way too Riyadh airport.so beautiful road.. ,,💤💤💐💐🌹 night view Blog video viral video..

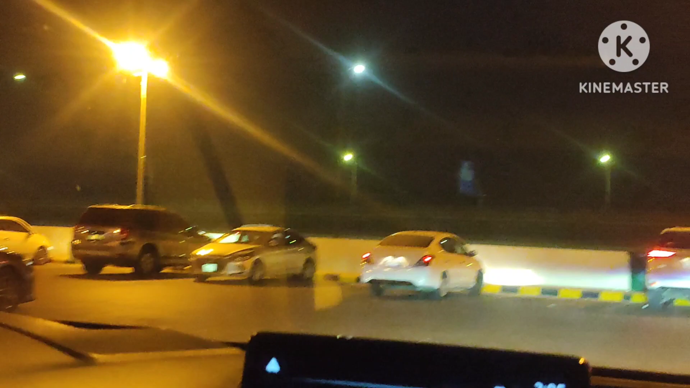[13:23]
ठीक है, गाड़ी पार्किंग करके रखेगा इधर, अभी तक तो आया नहीं है मैडम, फिर जाएगा हम लोग लेने के लिए बस।